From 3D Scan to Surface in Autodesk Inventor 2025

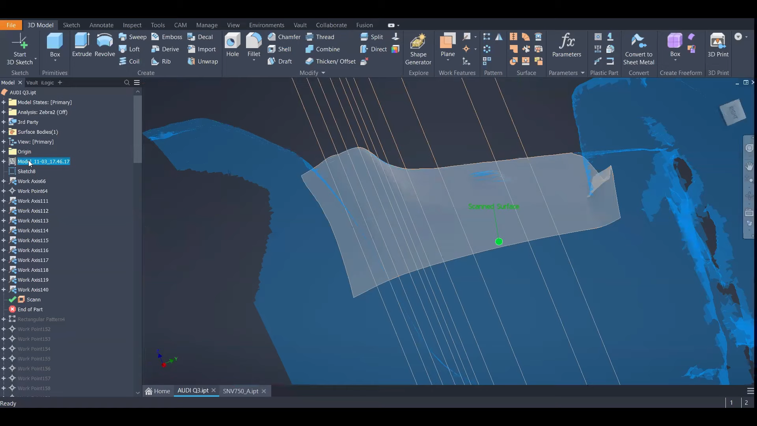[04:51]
doing a good job by copying the surface of the car.
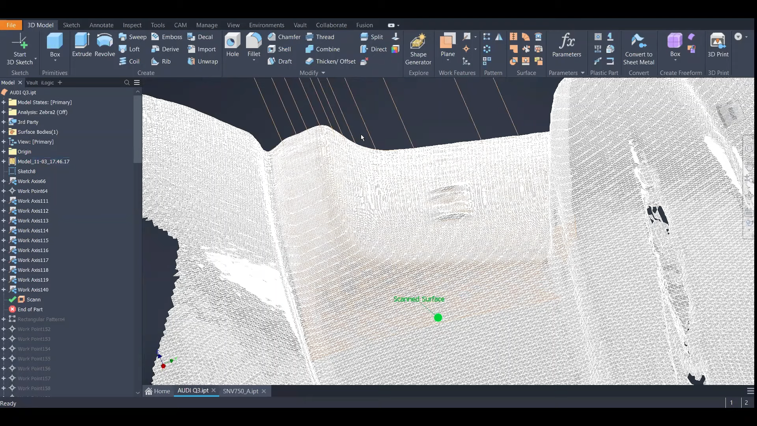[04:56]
So let me highlight this. So you can see that it is kind of acceptable.
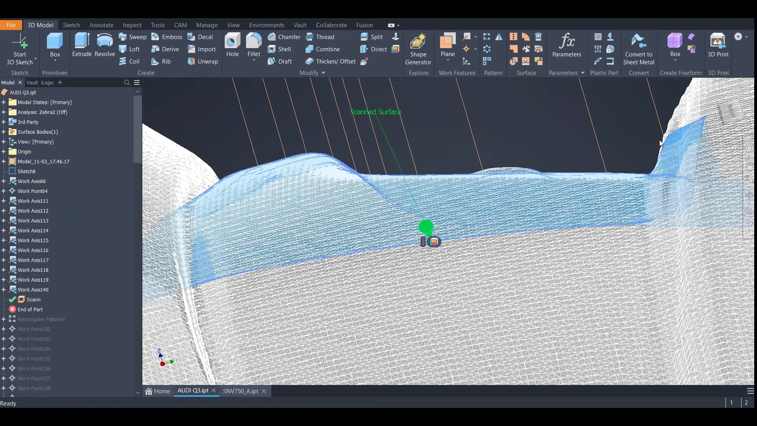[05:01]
It is sticking in this corner. It is well doing this bumpy thing here, but for the rest doesn't seem to be that bad.
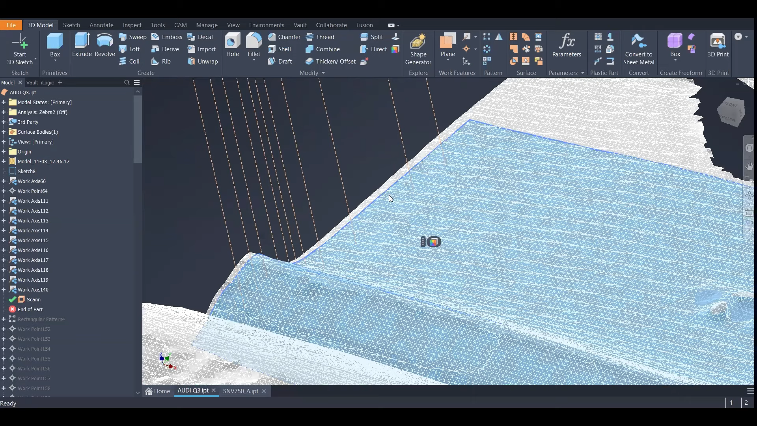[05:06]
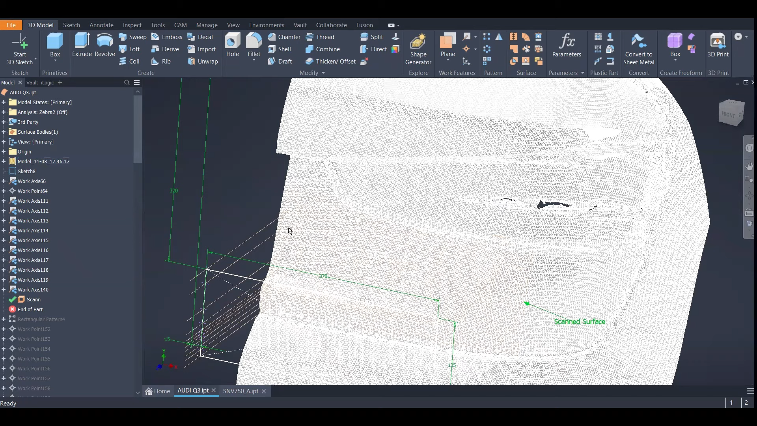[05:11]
Unfortunately, by itself, the surface is an horrible idea to use it directly.
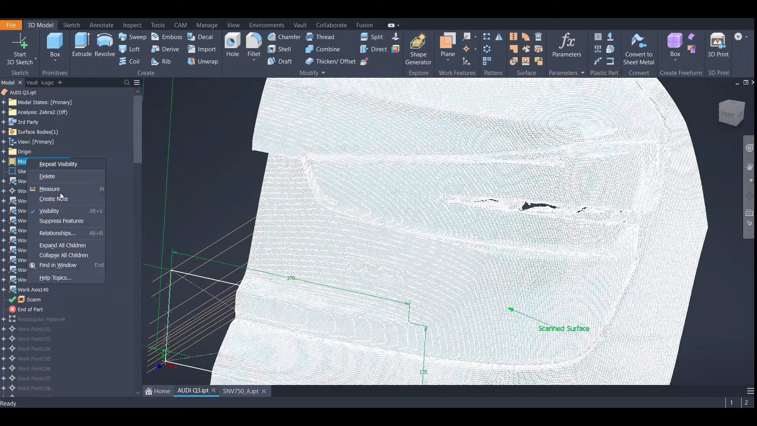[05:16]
So let me show you the analysis from this surface.
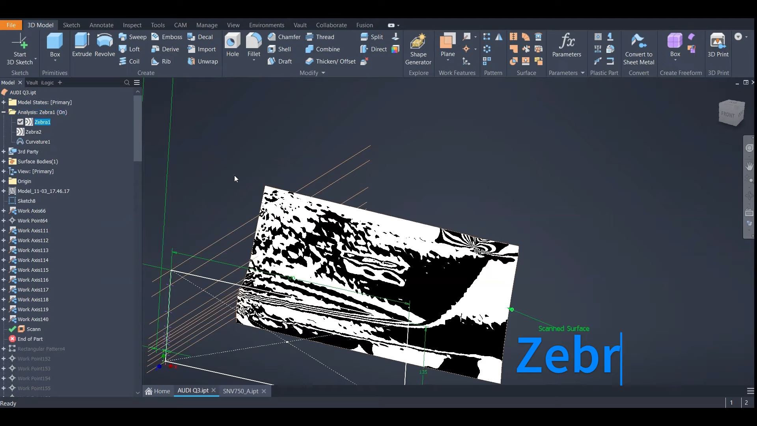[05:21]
If we turn on the zebra analysis.
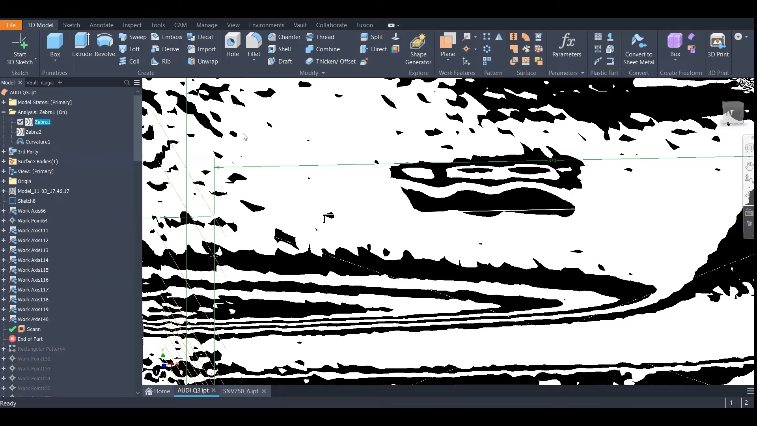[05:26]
So this is by so far not acceptable as a surface to work with, but it is acceptable for picking points.
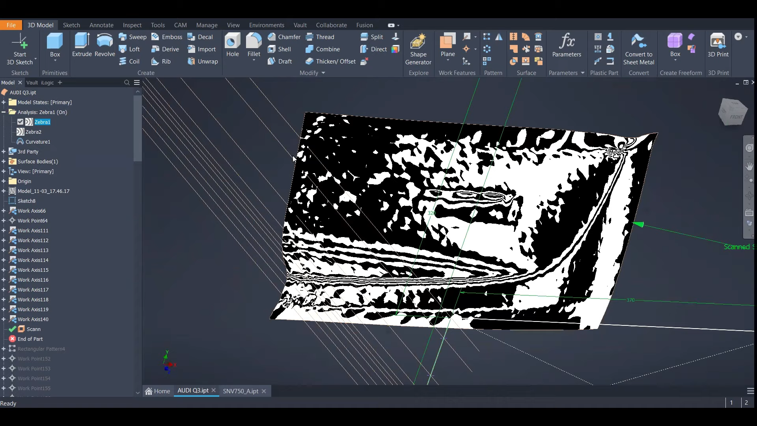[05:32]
Now you will see.
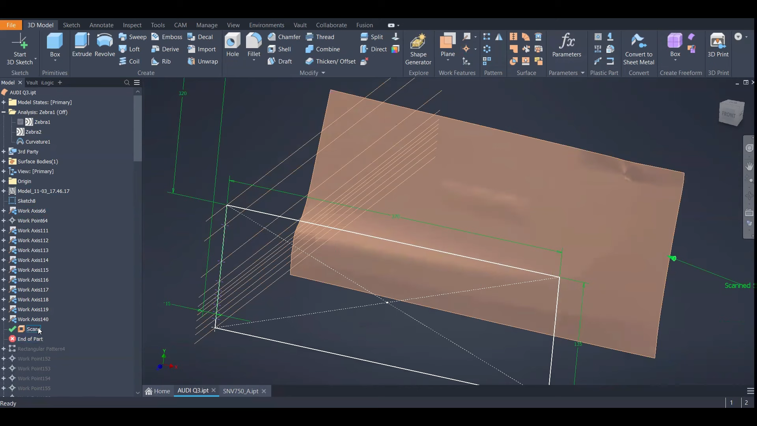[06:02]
So my recommendation is create one of these surfaces with a fit mesh facets fit fit mesh tool.
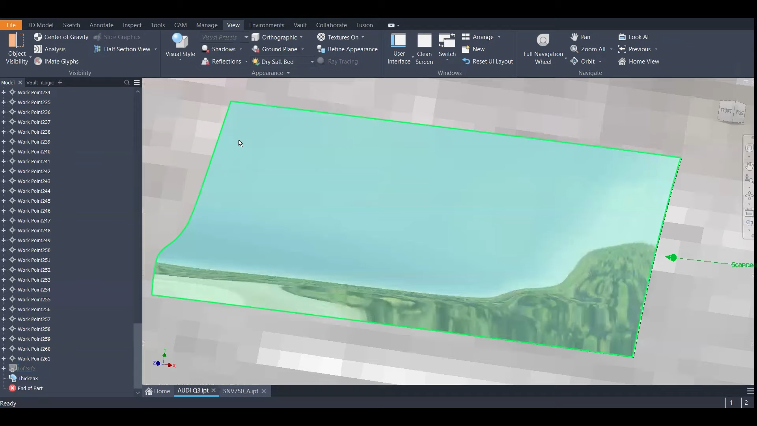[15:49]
display how the surface is going to look, right?
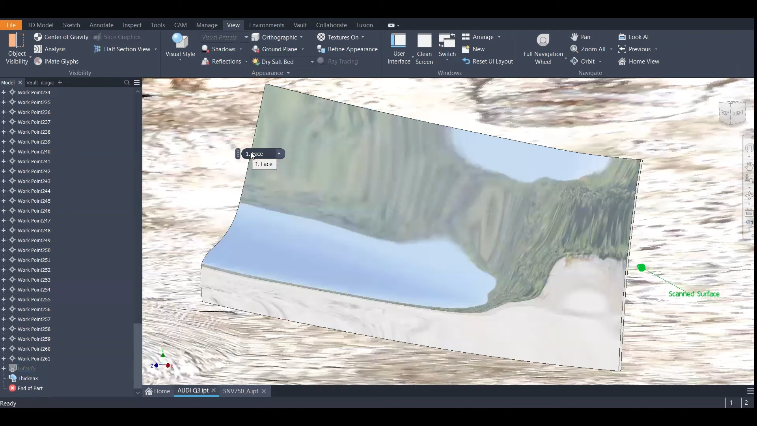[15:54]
So there are some stuff that can be improved. So the way how we could improve is adding more points or moving them or avoid,